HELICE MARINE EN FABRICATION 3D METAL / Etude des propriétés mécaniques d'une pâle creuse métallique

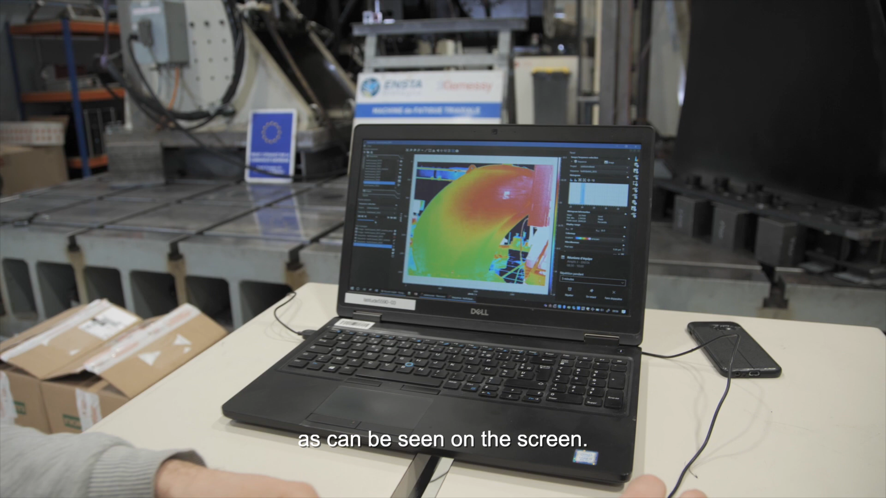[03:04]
On peut voir ici des filets à l'écran et en fonction de l'amplitude de température observée au cours des cycles,
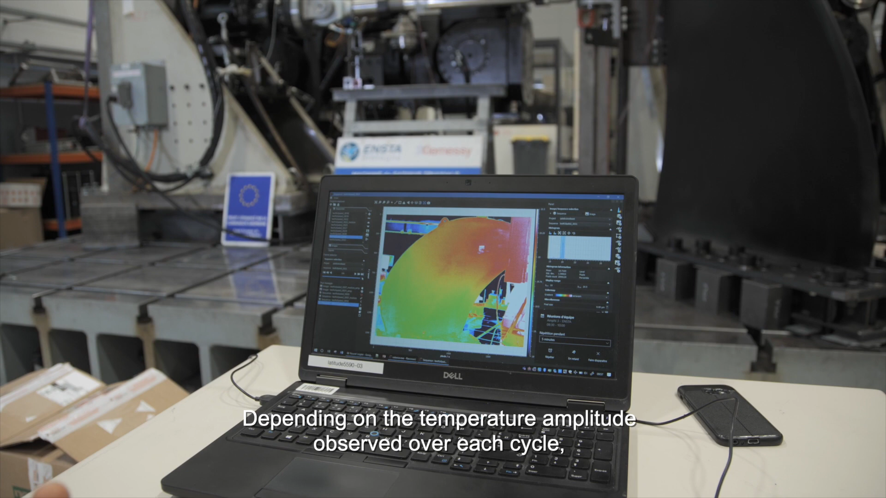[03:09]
on est capable de connaître le chargement local appliqué et ainsi valider notre modèle numérique et on peut aussi utiliser cette technique pour détecter l'apparition des fissures.